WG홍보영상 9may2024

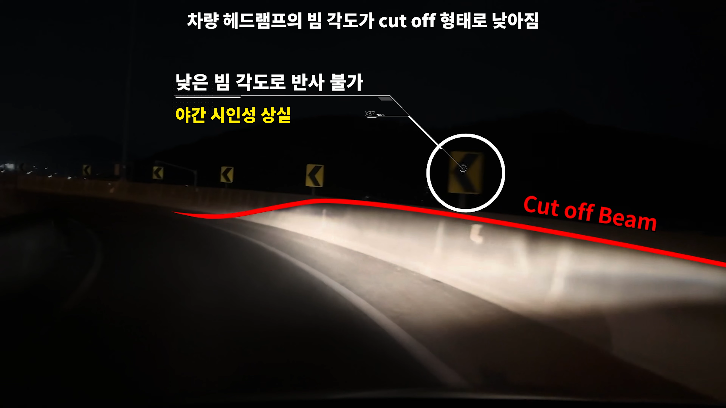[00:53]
그리고 최근에는 차량 헤드램프의 빔 각도가 철저히 하향하여 델리네이터가 빛을 반사하는 데 한계가 있습니다.
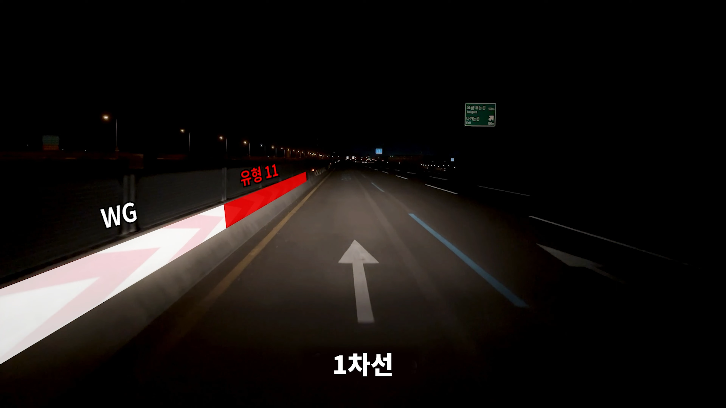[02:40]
WG가 콘크리트 중앙분리대에서 어떻게 성능을 발휘하는지 보시겠습니까?